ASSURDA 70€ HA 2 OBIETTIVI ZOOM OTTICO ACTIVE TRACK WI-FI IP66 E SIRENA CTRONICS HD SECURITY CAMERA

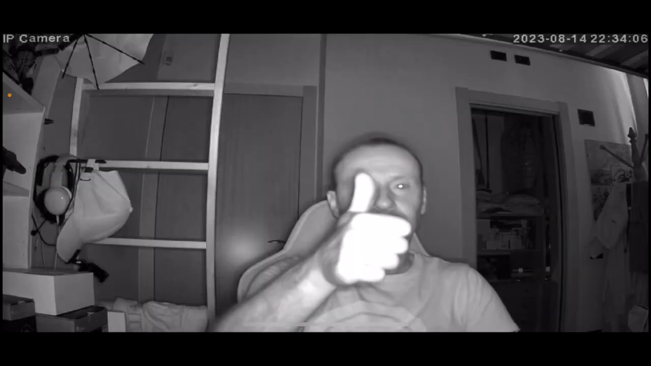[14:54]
ma utilizzerà il sistema di infrarossi quindi vedremo in bianco e nero e non andrà ad accendere i sei led mentre se lasciamo intelligente andrà a decidere lei cosa è meglio fare in quella situazione quindi ragazzi questo è tutto quello che è in grado di